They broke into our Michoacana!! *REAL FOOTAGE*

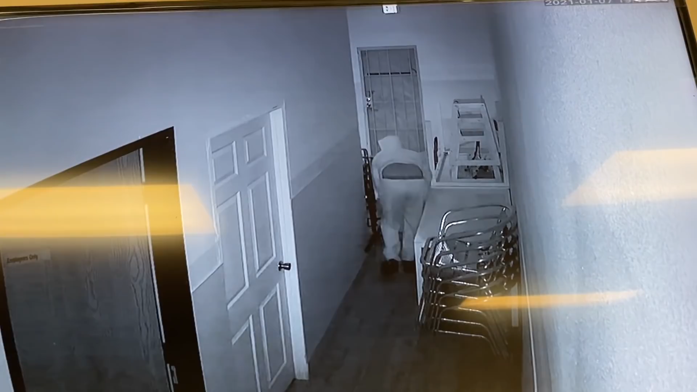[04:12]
It was literally like crouched like this with like his mask on. It looks so crazy because look at the cameras right there. So he opened this door like this, guys.